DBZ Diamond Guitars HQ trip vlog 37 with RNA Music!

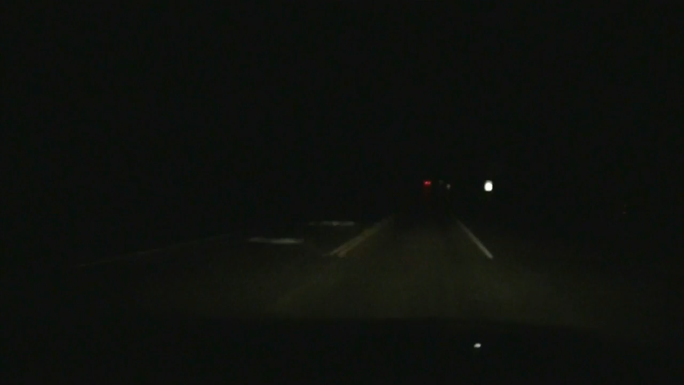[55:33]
Highway 19. Up in this mud. It's dark out there. It is dark. It'd be dark. It was like 10.07 p.m.